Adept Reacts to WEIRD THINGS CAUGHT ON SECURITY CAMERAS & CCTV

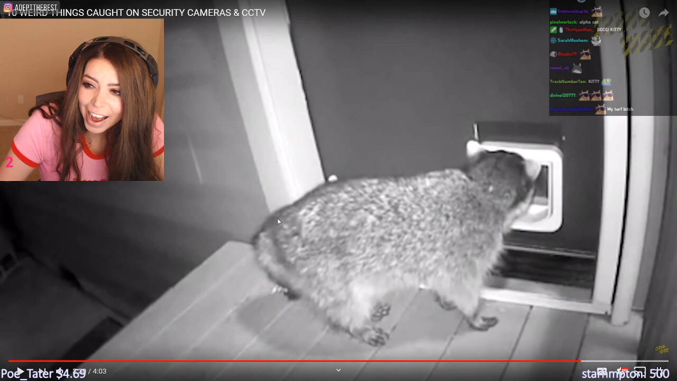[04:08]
Oh This cat literally just out but this this possum look at this I think it's a possum look look